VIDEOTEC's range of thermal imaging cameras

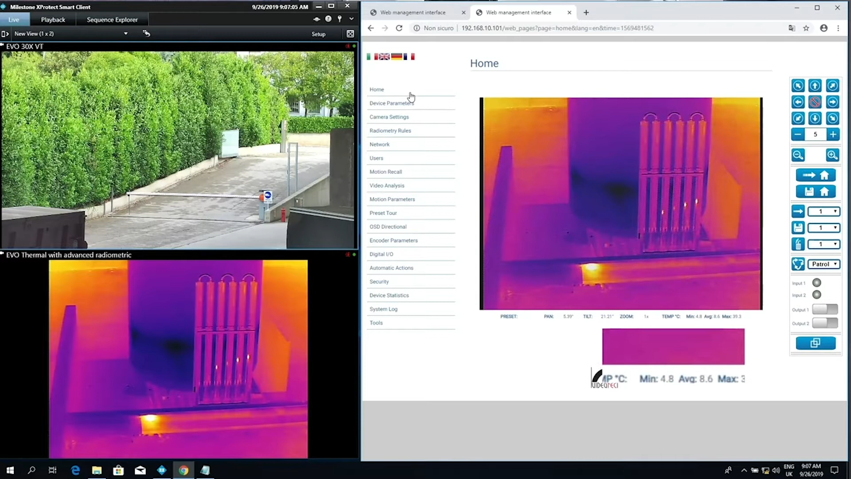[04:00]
On screen: min 4.8°C
The device can be configured for independent regenerates a radiometric alarm or warning via ONVIF events on the VMS. For example, an event can be sent when the temperature is below or above a set-able threshold,
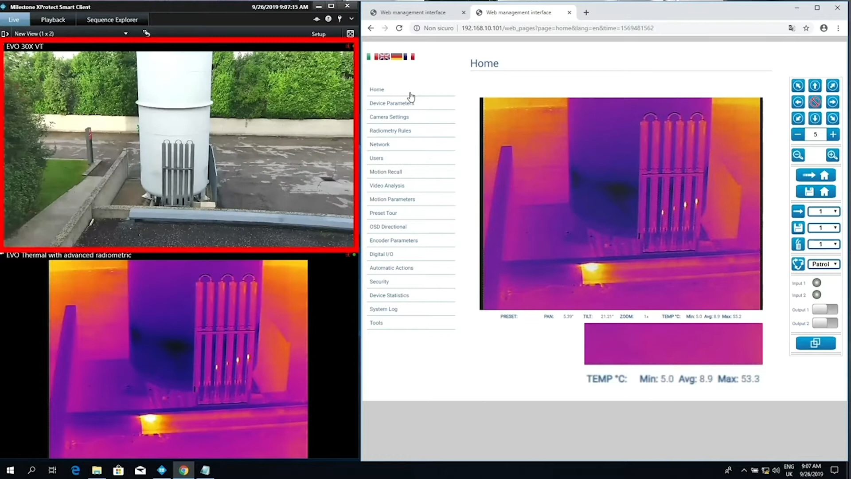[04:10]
On screen: max 53.3°C, min 5.0°C
or when the temperature is between or outside to set-able values.
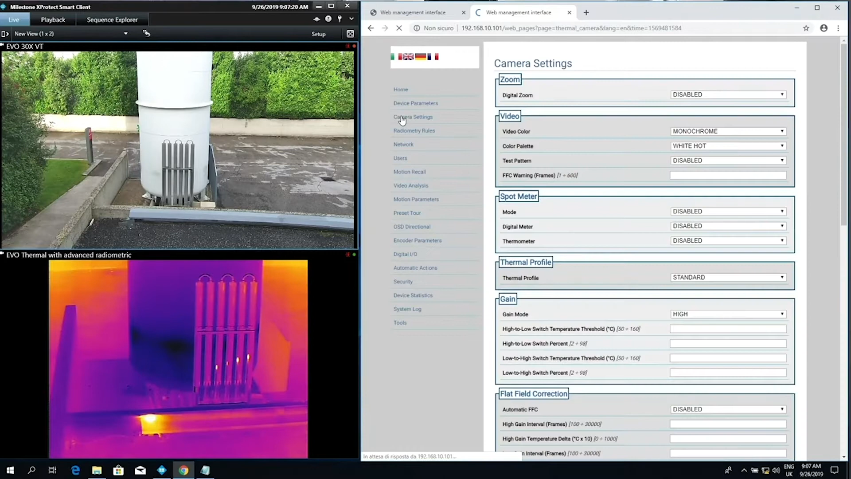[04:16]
Instead, in camera models with advanced radiometric functions,